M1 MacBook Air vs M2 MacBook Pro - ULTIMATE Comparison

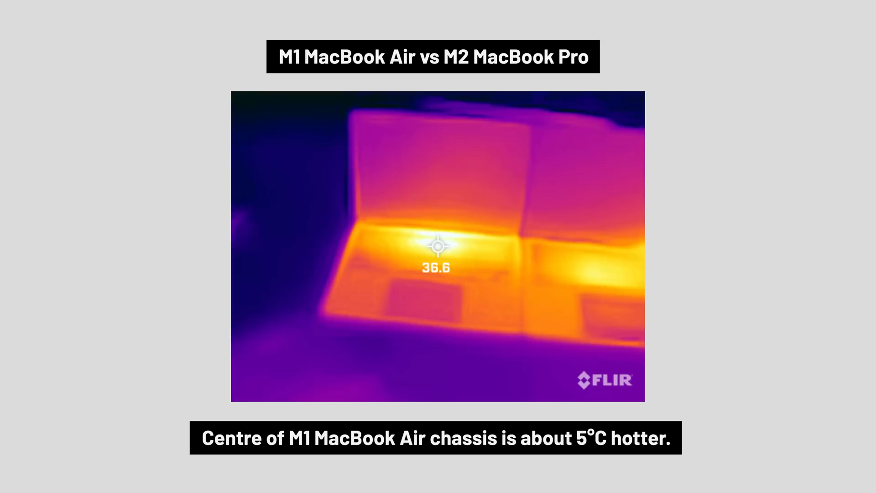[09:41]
If I flip them around and look at the base of the chassis,
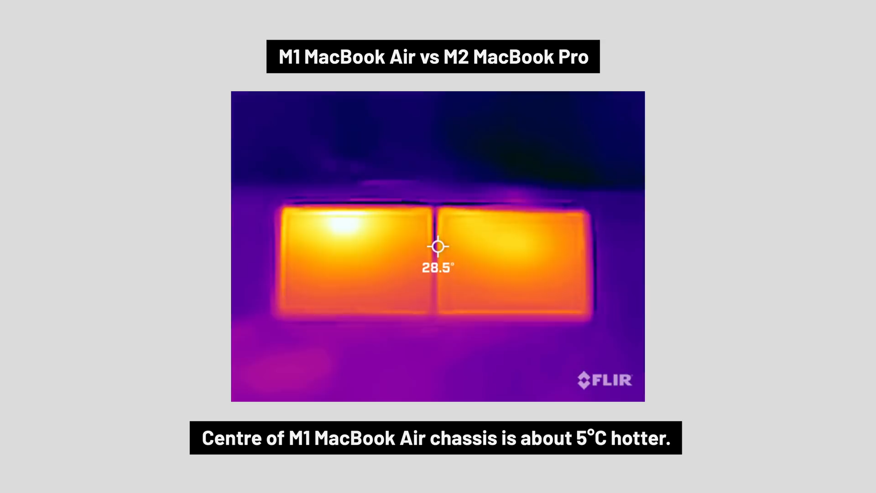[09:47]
which is the part often on your lap, again, the Pro is much cooler, and might be more comfortable for those that don't like warm laptops.
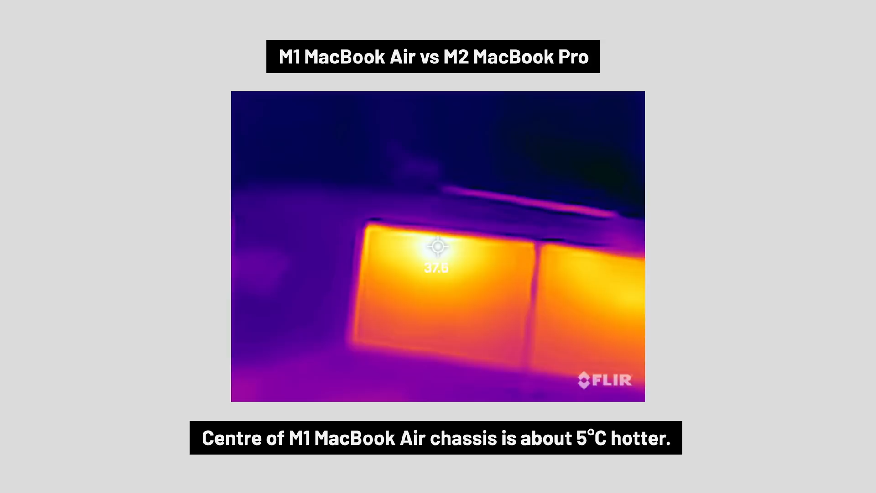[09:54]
Although either MacBook only gets warm when you're doing something intensive like gaming or rendering.